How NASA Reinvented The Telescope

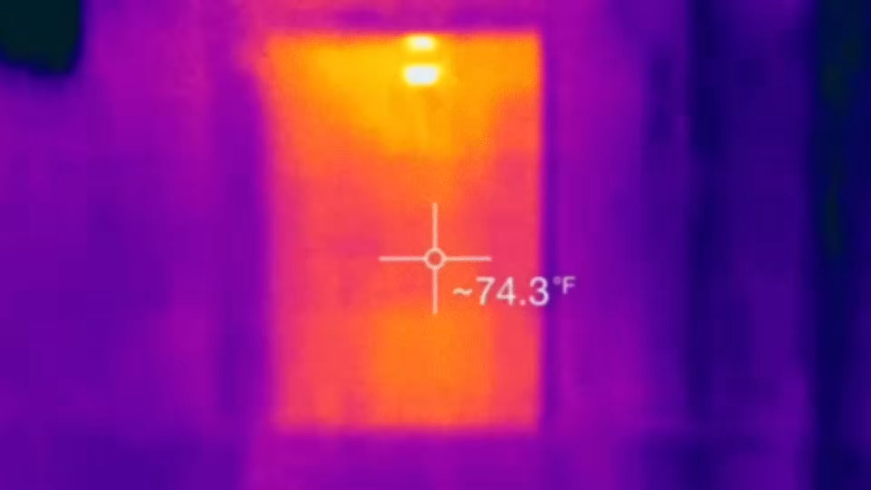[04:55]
On screen: spot 74.3°F
in a massive oversimplification it allows us to see differences in temperature in